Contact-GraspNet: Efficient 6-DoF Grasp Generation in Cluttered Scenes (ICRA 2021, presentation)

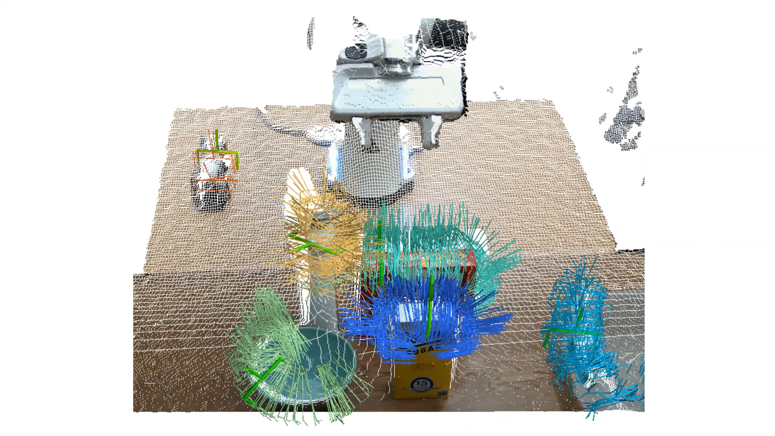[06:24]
This way we can generate diverse sixth-of-grasp for each object while avoiding collisions. The most confident grasps are shown in bold here.